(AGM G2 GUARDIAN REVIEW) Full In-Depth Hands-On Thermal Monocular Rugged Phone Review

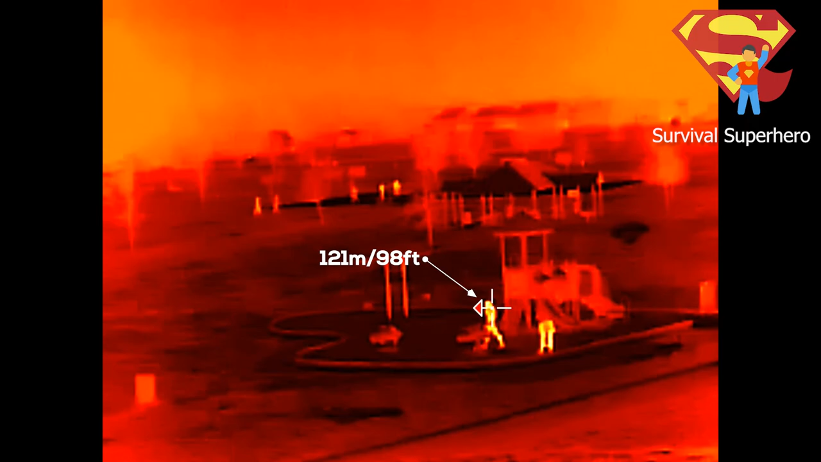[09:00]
The people playing basketball are 259 meters or 850 feet away. And the cars in the background are 707 meters
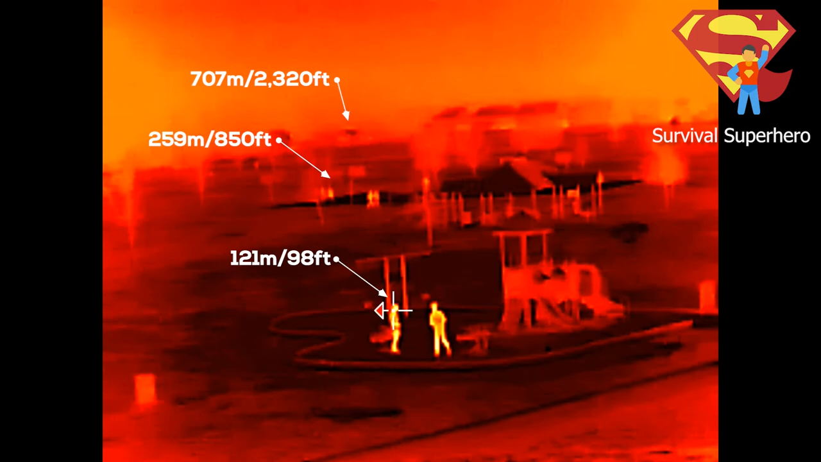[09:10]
or 2320 feet away. And as you can see, you can definitely make them all out nicely.
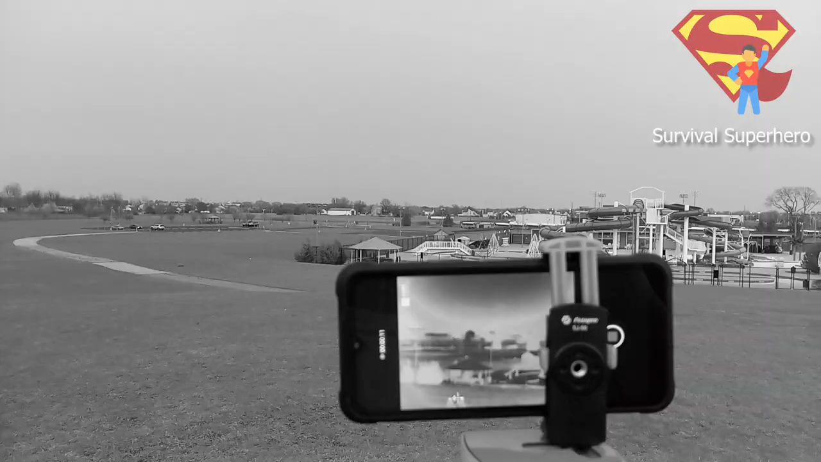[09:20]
Person and cars max distance 370 to 700 meters. Now the farthest away that I could get from a person was here. And the sun is almost completely down now. The person walking is 370 meters
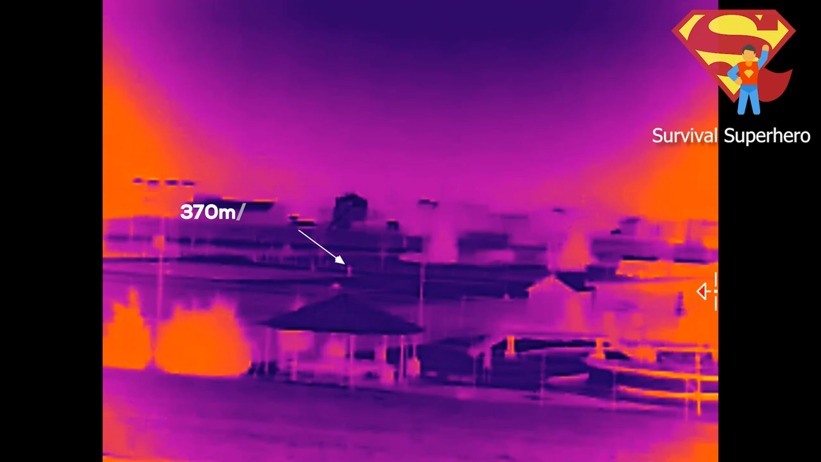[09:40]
or 1213 feet away. And AGM says that this will detect a person from 500 meters away. And based on this footage here, I believe that it would.
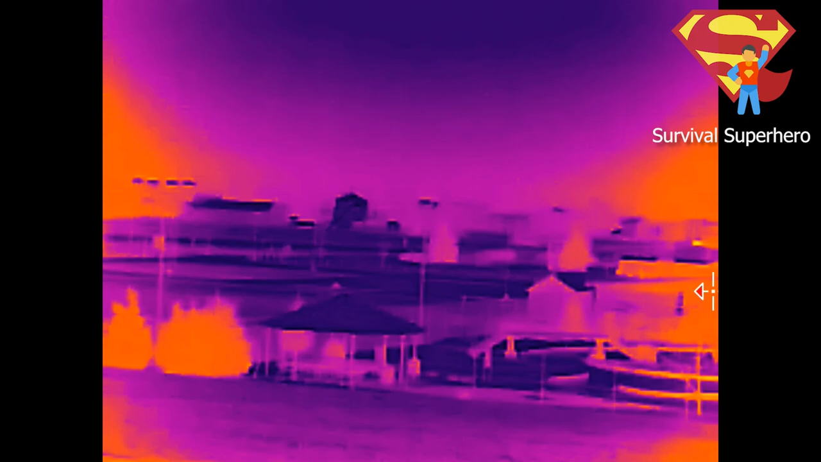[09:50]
And also the cars in the background are over 700 meters away.
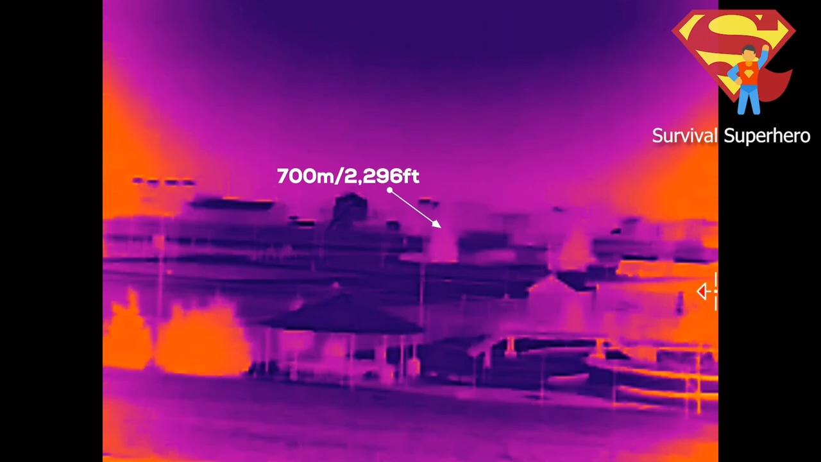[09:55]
And based on this, I also believe that it would detect cars up to 1000 meters away or even farther.
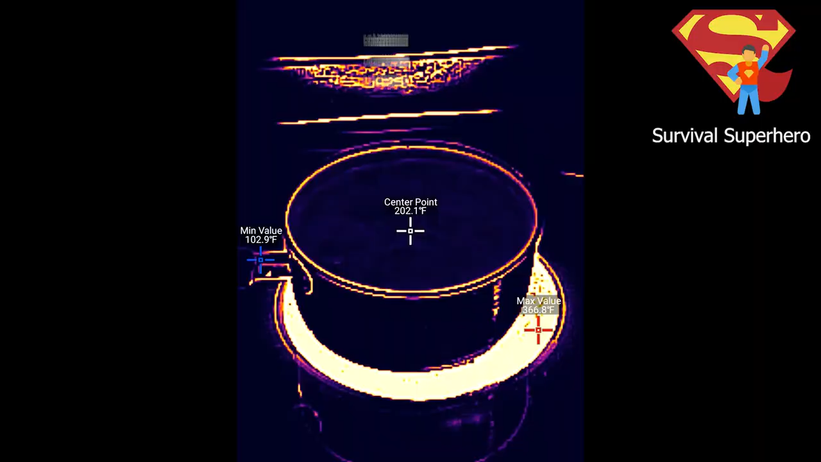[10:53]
On screen: spot 202.1°F, max 366.8°F, min 102.9°F
And I also want to mention that there are settings in the thermal app that lets you pick things like the material and
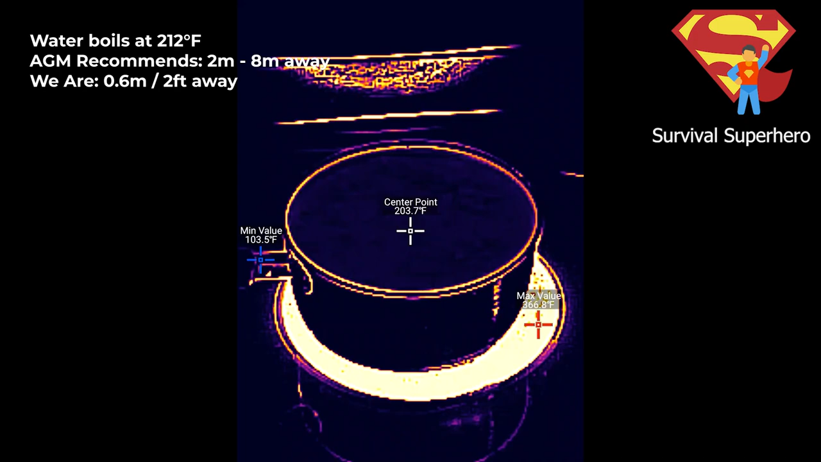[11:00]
On screen: max 366.8°F, min 103.5°F
other particulars about the objects and the environment you are testing. And I did set all of these correctly to make sure that we get the most accurate reading for these tests.
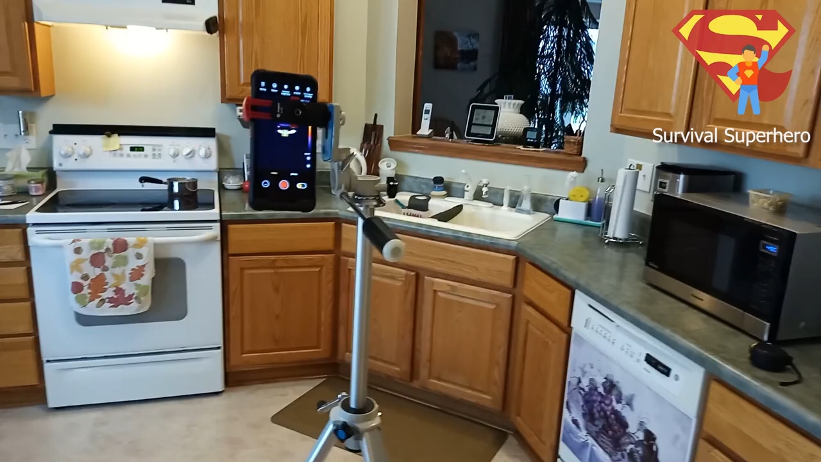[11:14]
Now let's move it back to 2 meters or 6.5 feet, which is at the low end of AGM's recommended distance.
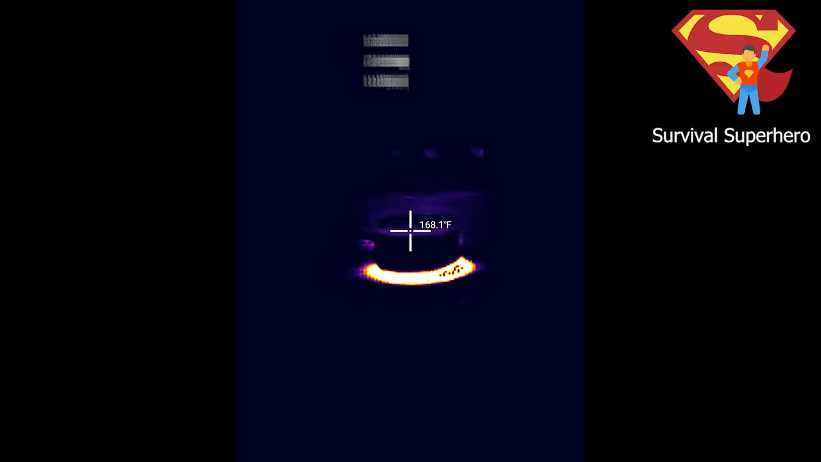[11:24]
On screen: spot 168.1°F
You can see it is reading between 170 and 172 degrees Fahrenheit for the boiling water, which is at 212 degrees Fahrenheit.
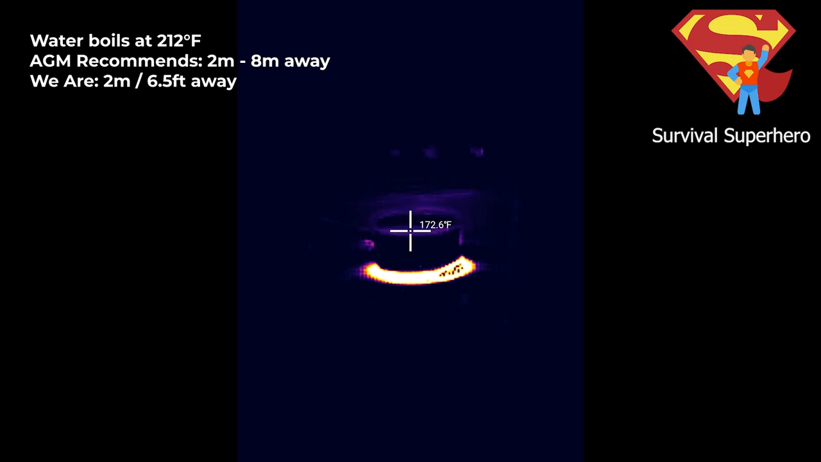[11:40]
On screen: spot 172.6°F
So it is getting less and less accurate the farther that we move back. But look at how sensitive it is.
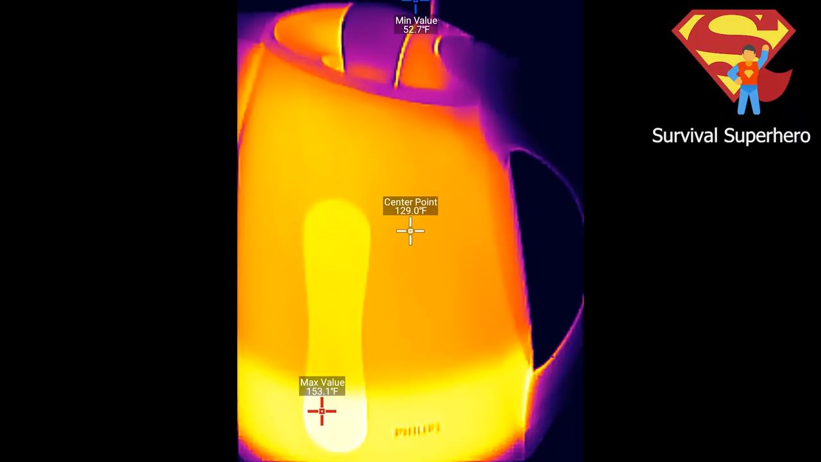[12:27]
On screen: max 153.1°F, min 52.7°F
As the kettle heats up, the wire heats up as well.
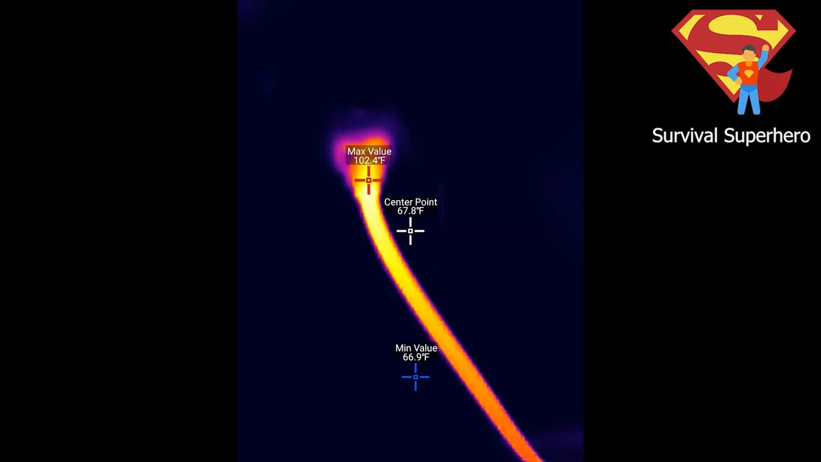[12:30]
On screen: spot 67.8°F, max 102.4°F, min 66.9°F
And according to some electricians I talked to, ideally this is not what should happen.
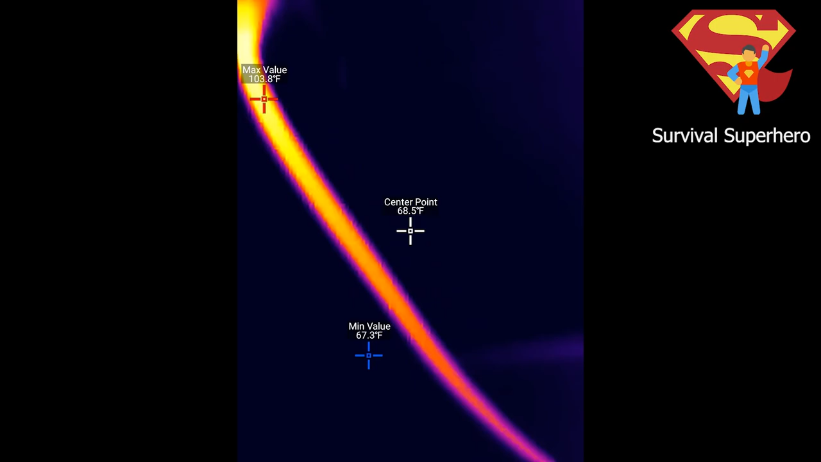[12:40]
On screen: spot 68.5°F, max 103.8°F, min 67.3°F
And the wire is definitely actually hot to the touch as well.
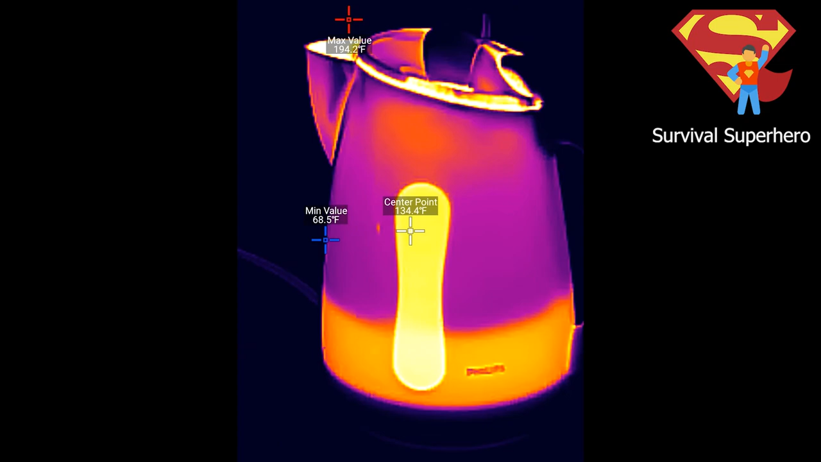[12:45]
On screen: spot 134.4°F, max 194.2°F, min 68.5°F
But I had absolutely no idea that this wire was getting hot at all until I looked at it with this thermal camera.